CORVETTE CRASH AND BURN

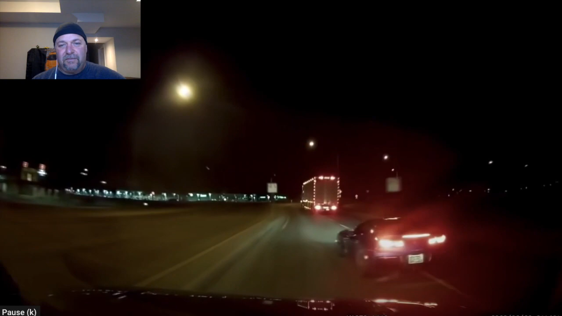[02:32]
And this is what I don't understand. Corvette drivers never slow down.